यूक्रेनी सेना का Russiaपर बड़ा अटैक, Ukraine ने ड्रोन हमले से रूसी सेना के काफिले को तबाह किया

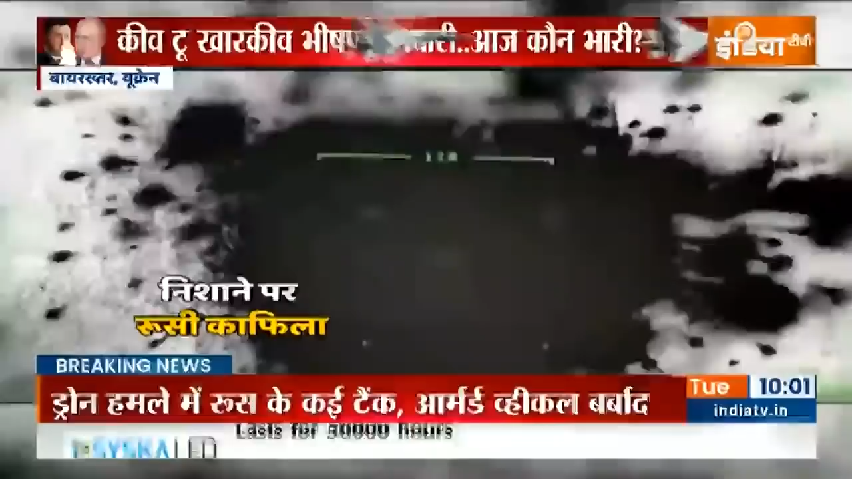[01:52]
اس میں ایک ٹینک بھی آپ کو نظر آ رہا تھا جو سڑک سے بلکل میدان کی آپ کہہ سکتے ہیں کھلے میدان میں سامنے دیکھ رہا ہے اس کو ٹارگٹ کرنا ایزی تھا آپ دیکھیں بتانا بڑا مشکل ہے کہ یہ جو ٹینک جس کو نشانہ بنایا
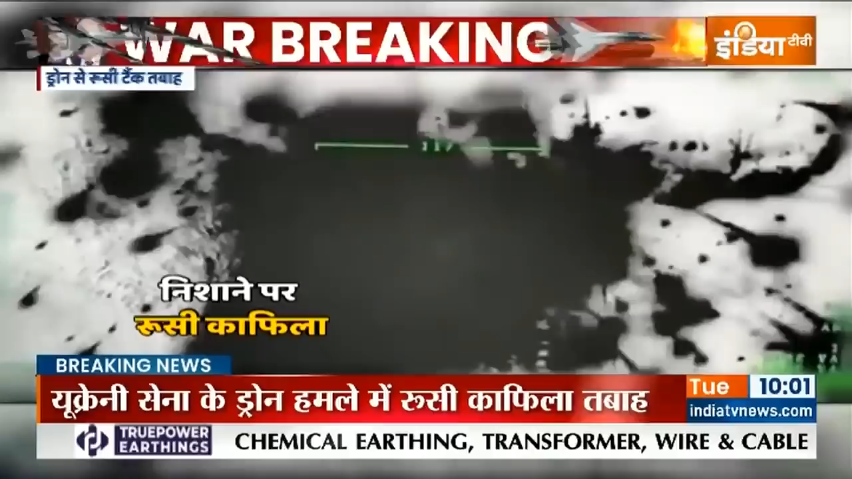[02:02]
گیا کیا وہ ورکنگ کنڈیشن میں تھا کیا یا پھر وہ کی بس ریپیئرنگ کے لیے رکھا ہوا تھا کافلہ رشیہ کا کھڑا ہوا ہے اس کے لیے بھی ایک طرح کی خطرے کی گھنٹی alarming situation ہے اور روس اپنے اس کافلے کو کیسے protect کر رہا ہے کیسے بچا رہا ہے یہ بھی ایک بڑی بات ہے کیونکہ اگر اس طرح سے ڈرون کا استعمال کر کے یوکرین کی سینہ رشیہ کو ٹارگٹ کر رہی ہے یہ سوال